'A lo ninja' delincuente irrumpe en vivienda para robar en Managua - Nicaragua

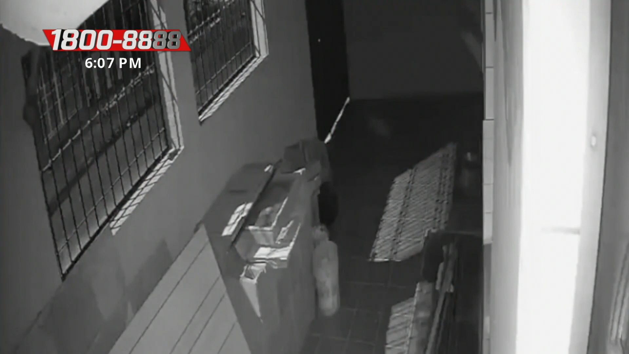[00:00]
Con sigilo un hombre entra a una vivienda en el barrio María Auxiliadora del distrito 4 de la capital en horas de la madrugada. Este hecho quedó registrado por la cámara de seguridad de la vivienda que fue el blanco fácil de este presunto delincuente. Aprovechándose del sueño de los habitantes de este hogar quienes estaban profundamente dormidos, este amigo de lo ajeno logró con toda facilidad llevarse esta herramienta de trabajo y salirse con la suya al aprovechar también el fácil acceso de una de las ventanas de la casa.